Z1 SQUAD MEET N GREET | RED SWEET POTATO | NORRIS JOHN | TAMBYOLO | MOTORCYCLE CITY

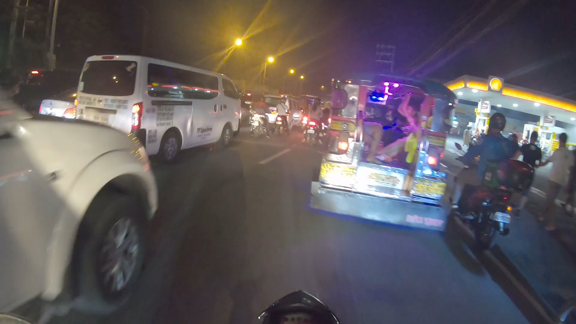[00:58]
Wow. Tingnan nyo guys, gaano ka traffic.
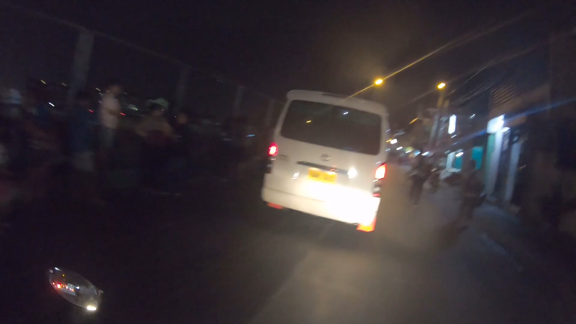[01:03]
Ay, hindi pala traffic. Gaano kahaba yung pila. Yun, mga tol, no? So malapit lang dapat sa atin yung Motorcycle City, Cainta na yan. Eh, kaso napaka-traffic sa Ortigas Extension. Hindi ko alam kung hanggang saan yun. Let me in, kuya. Ah! Okay. Bar and side mirror pa. Mas lalo ko lang pinalawak yung ano ko eh.